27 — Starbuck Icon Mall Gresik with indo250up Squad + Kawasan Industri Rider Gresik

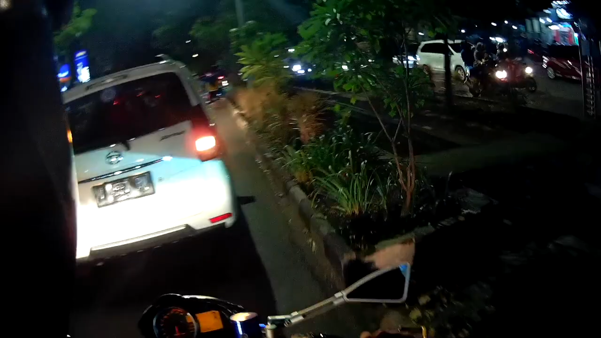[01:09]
Line up-nya di depan ada Mas Danu pakai CBR 1000 dan ada Morino Vio, tapi nggak kelihatan.
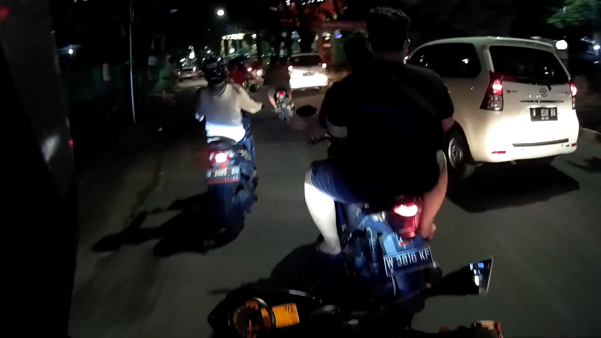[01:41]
Itu Mas Morino. Di belakang ada Mas Ali.
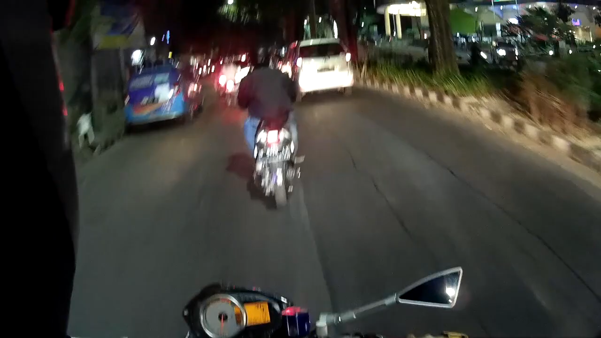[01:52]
Di depan pakai CBR 1000 putih Mas Danu. Terus pakai R6 Yamaha Mas Bastian.